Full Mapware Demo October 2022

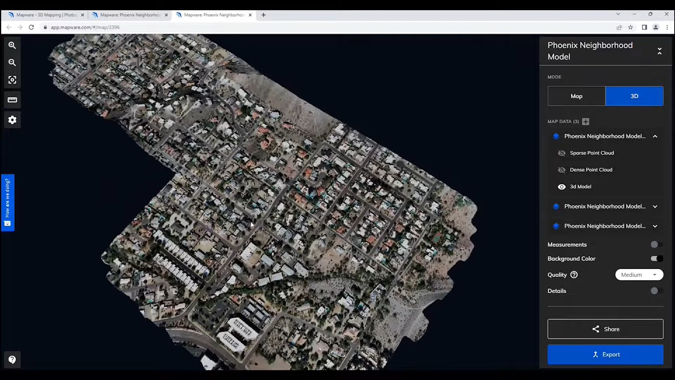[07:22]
And then I can turn that one off and then come down here and turn on the middle one. You can see that one is there.
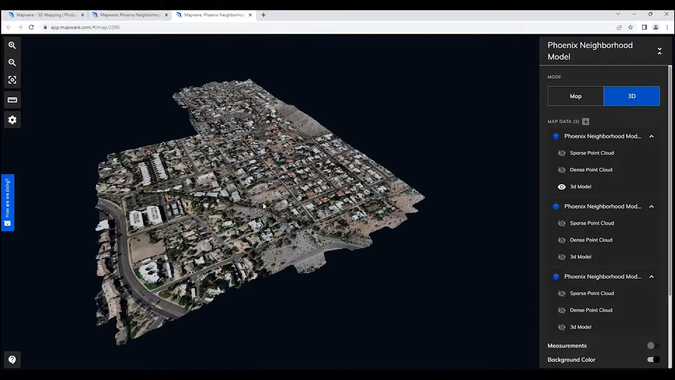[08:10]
This gives you the original view and position for which the model has been set and created. And as I move around and take a look at it, I want to call your attention to some of the other things that are also available. We're able to add measurements.
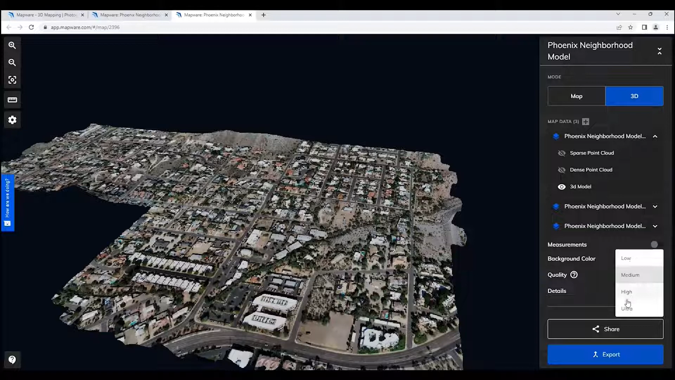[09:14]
So this is very useful for low internet scenarios, or if you're in the field, then you want to take a look at the data, but you don't have a lot of bandwidth to work with. You can set this at a low setting,
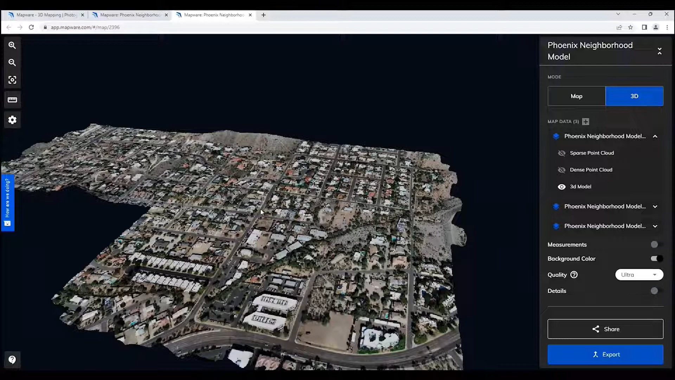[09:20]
and it will allow you to take a look at this data without using so much bandwidth to get that information. I also want to show you something else.
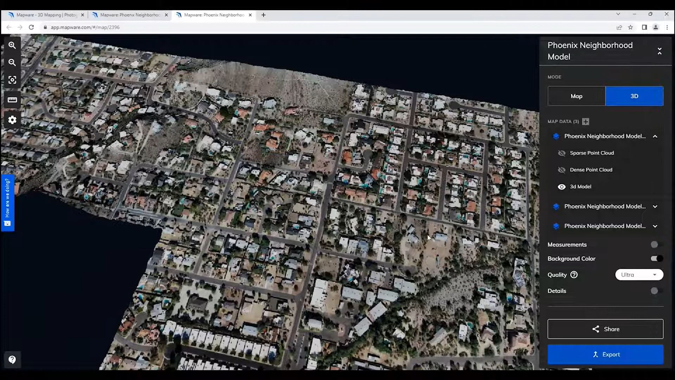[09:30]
I'm going to zoom out here and make use of our
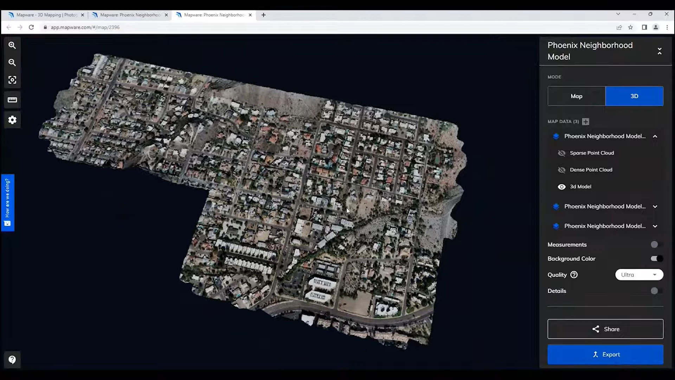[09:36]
data collection information.
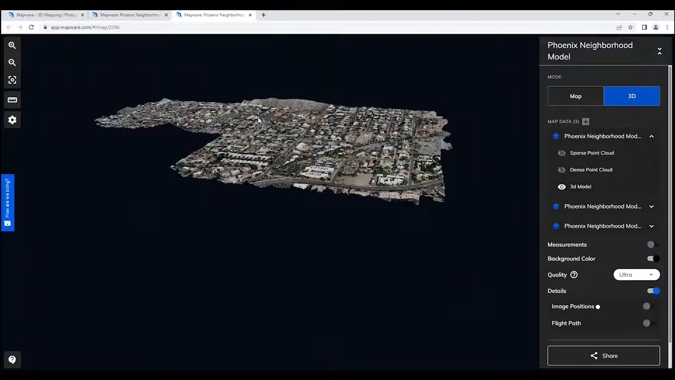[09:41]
So if I click on details, what you will see if I click on the image positions within details, these are all of the positions of the camera when a photo was taken for this particular collection. And then in addition to that, we can turn on the actual path of the drone flare data collection. So we can see all of this looking at our 3D model and the rendering of the 3D model.
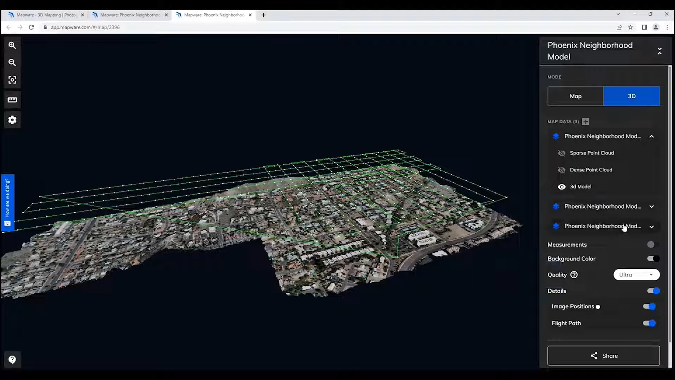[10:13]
And finally, turn these off. Okay, come over here to these last two buttons that are down here. The first one is a share button. And the share button enables you to share this specific model to other users that may not have a license to Mapware or they may have a license to Mapware. But you can copy this link and share it. People can take a look at it.
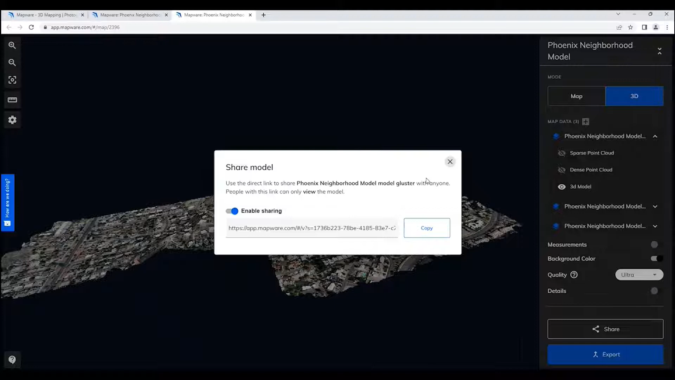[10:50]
They can pan and zoom. If they don't have a license, they can't edit it or do anything, do much else with it. But they can zoom around and take a look at the model that you should decide to share.
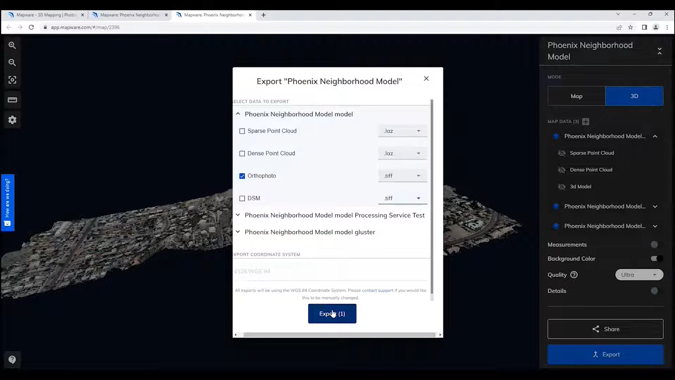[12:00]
A great deal of flexibility there. Go ahead and if I export it, then it'll pick off a process that shows up in the processing tab that I showed you earlier. Now on this, back to this left-hand side, here I talked about setting up, doing measurements. This is the tool that allows you to set up measurements.
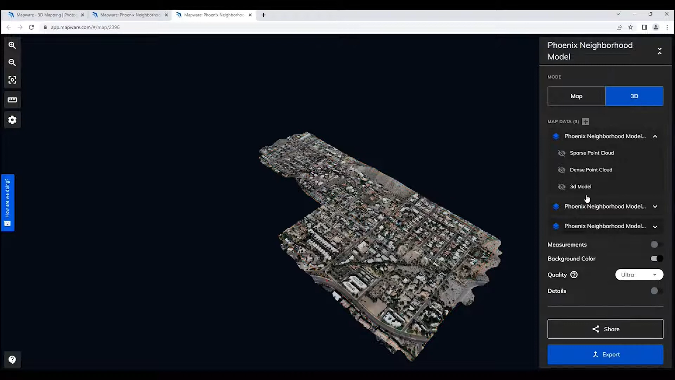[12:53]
The other section that I will go to is going back over here to the right-hand side is clicking on the map side. This gives you a two-dimensional version of the model.
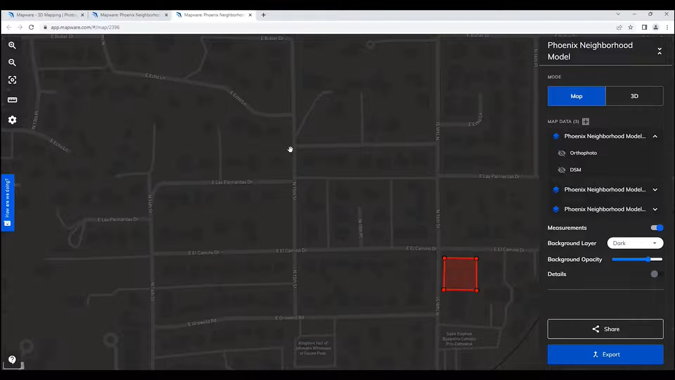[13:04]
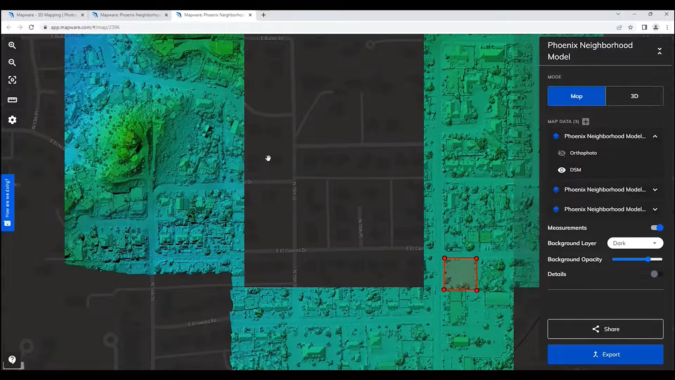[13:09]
As I turn it back on, we'll see the DSM button of the area.